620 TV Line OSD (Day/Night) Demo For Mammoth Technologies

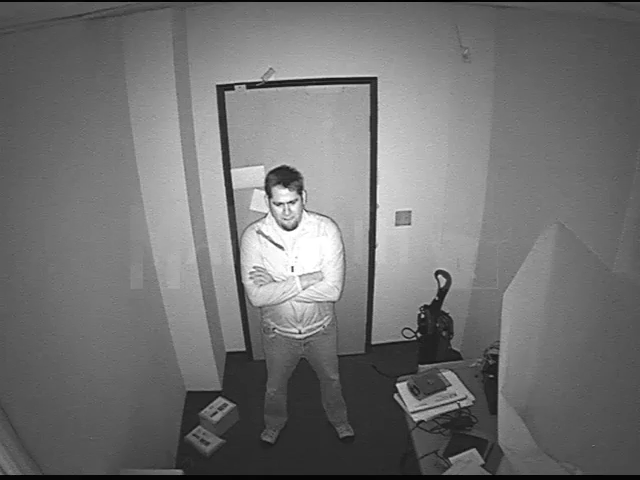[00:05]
In this video, we're going to show you the day and night mode
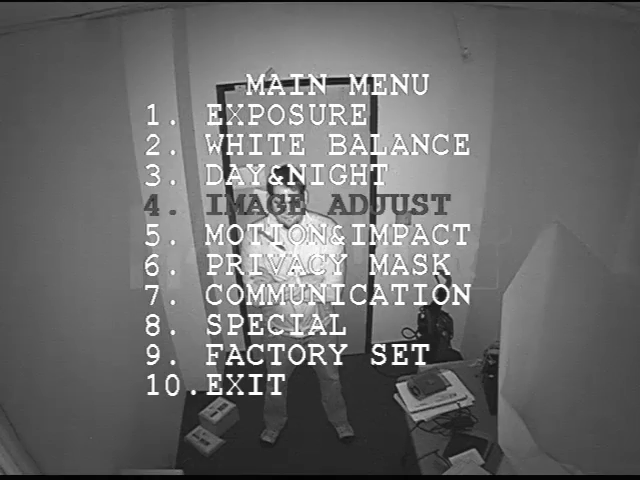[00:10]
setting on the 620 TV line camera.
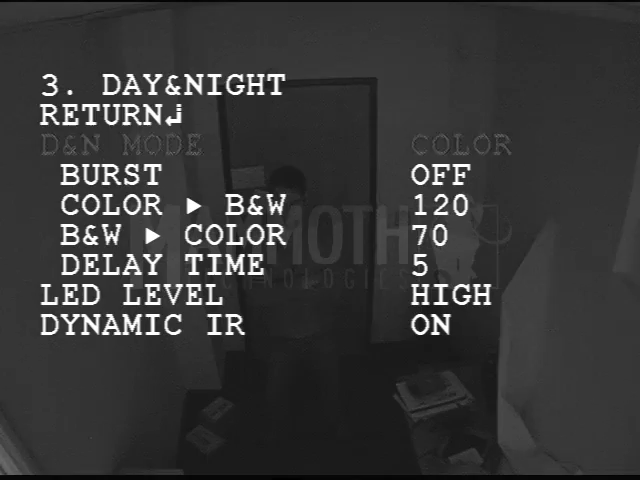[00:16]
The first setting is day and night mode. You can either have it auto, which means to change it from color to black and white automatically.
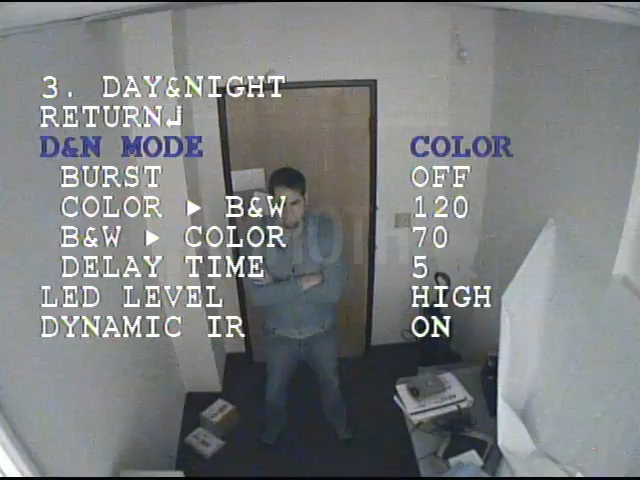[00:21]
You have it color only, which means the IR LEDs will never turn on. Or you can have it black and white only, which means it will be black and white during the daytime and at nighttime the LEDs will turn on so you can see in the dark.
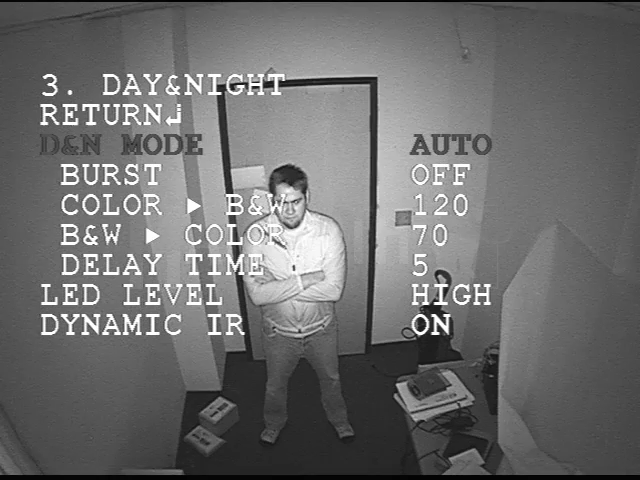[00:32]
First mode has to do with the speed on which it switches from color to black and white. So if you have it on, you can control the time. It will switch from color to black and white, black and white to color, and the delay between each one. And this is where you would set the amount of seconds between color and black and white, black and white to color, and the delay time.